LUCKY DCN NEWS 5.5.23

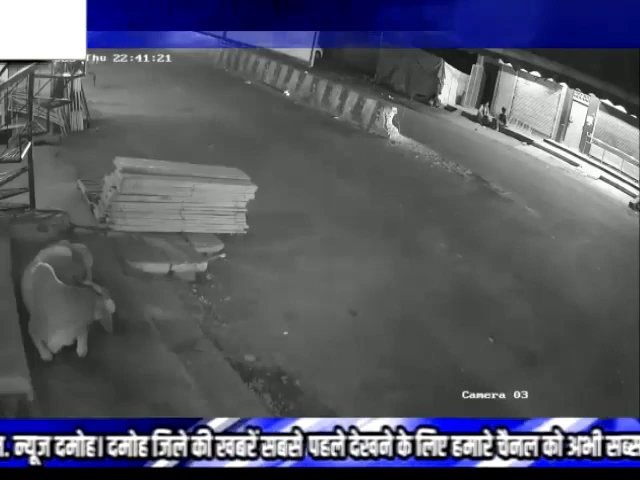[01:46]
घटना के संबंध में बताया जाता है कि भाजपा जिला मंत्री अरविंद उपाध्याय अपनी कार से दवा लेने के लिए महाकौशल मेडिकल तीन गुल्ली गए हुए थे, जहां पर उनके द्वारा दवा खरीदी गई।
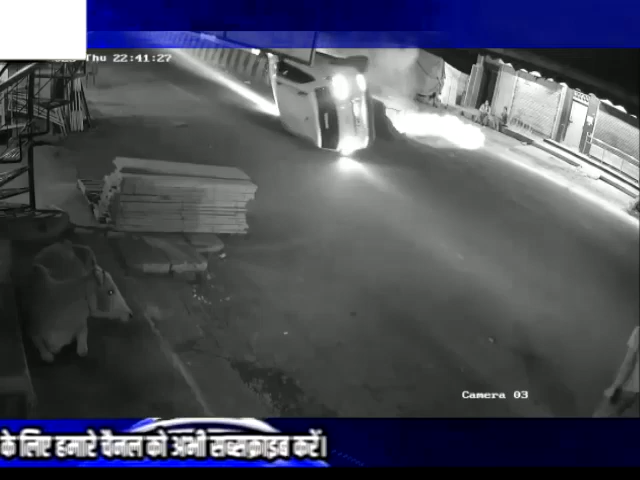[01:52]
जब वे वापस जा रहे थे, तभी सामने से आ रहे तेज रफ्तार भारी वाहन की लाइट से वे समझ नहीं पाए कि आगे डिवाइडर है,
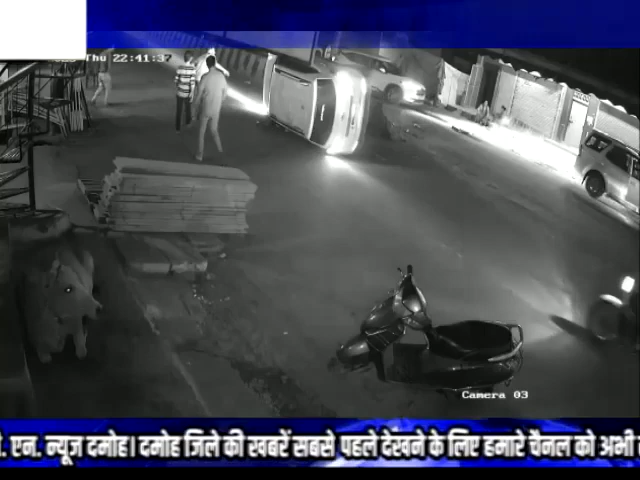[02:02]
जिसके चलते उनकी कार डिवाइडर से टकरा गई और पलट गई, जिसके बाद स्थानीय लोग तत्काल मौके पर पहुंचे, उन्हें बाहर निकाला गया। वह साकुशल है, वाहन को भी सीधा कराया गया,
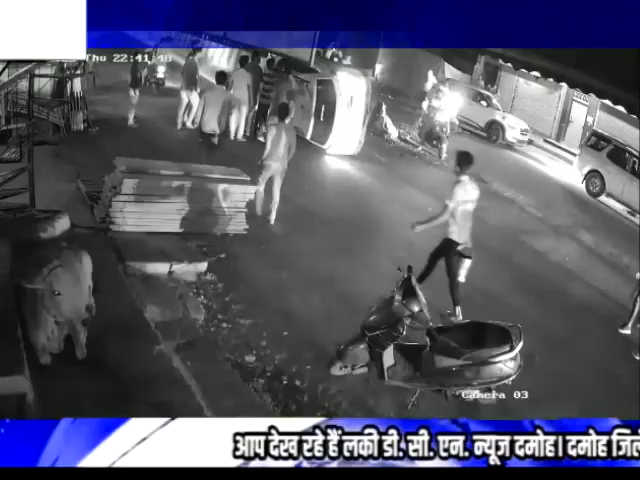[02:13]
उसे सड़क किनारे खड़ा कराया गया। बताया जाता है डिवाइडर में ना तो रेडियम लगा है, ना ही यहाँ पर पर्याप्त लाइट की व्यवस्था है, जिसकी वजह से आए दिन ये हादसे होते हैं।